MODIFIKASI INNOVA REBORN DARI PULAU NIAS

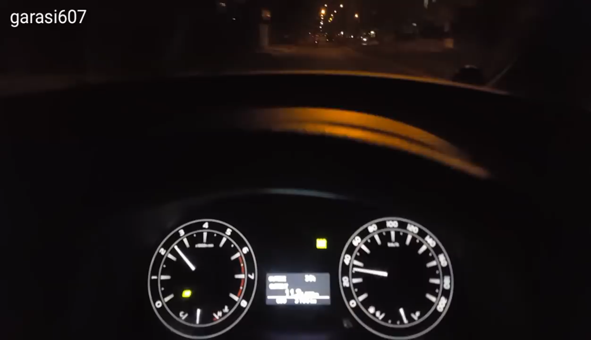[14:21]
with lampu sen dan juga lampu led untuk poklem
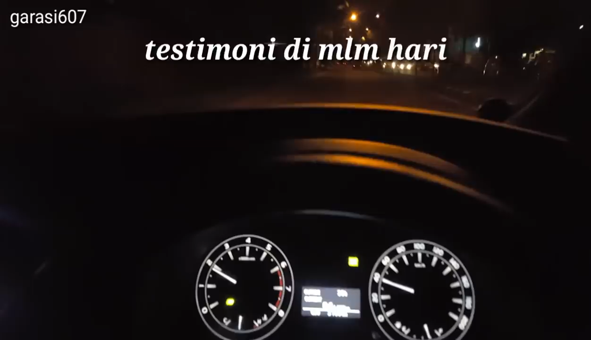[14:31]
dan headlamp kita akan tes di malam hari ini saya akan menyalakan lampu poklem tuh poklemnya saja sudah cukup membantu penerangan kita
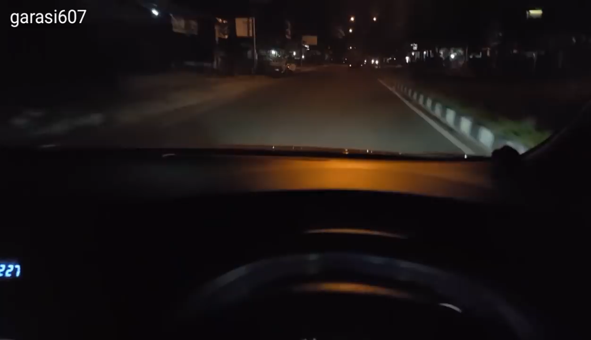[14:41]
apalagi ditambah lampu dekat lampu dekatnya juga begitu terang jadi tidak sesuai dengan harga untuk cahaya yang dihasilkan lampu jauhnya nih sengaja tidak diganti tetap warna kuning supaya ketika nanti hujan atau kabur masih tembus jadi ini cukup sangat terang lampu foglem saja sudah cukup terang
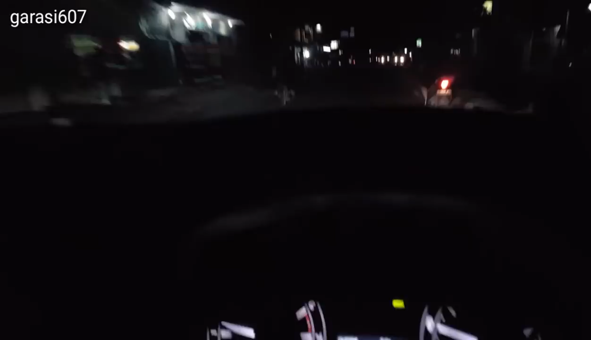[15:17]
ditambah lagi lampu dekatnya untuk lampu DRL kita akan coba sebentar lagi saya akan hidupkan ketika lampu senjak kita nyalakan maka semua lampu akan menyala empatnya lampu akan menyala kalau untuk Innova kan lampu sennya di bawah bumper kadang tidak kelihatan jadi kita tambahkan di lampu
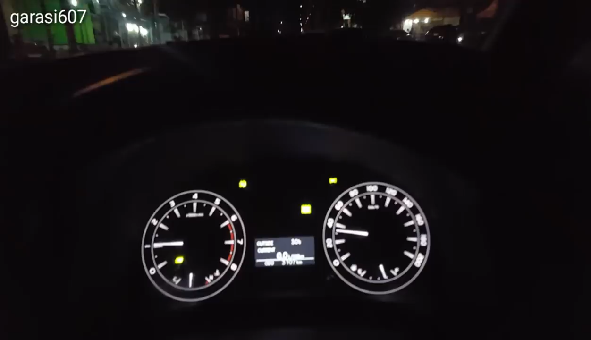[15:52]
senjanya menjadi lampu sennya juga kita akan tes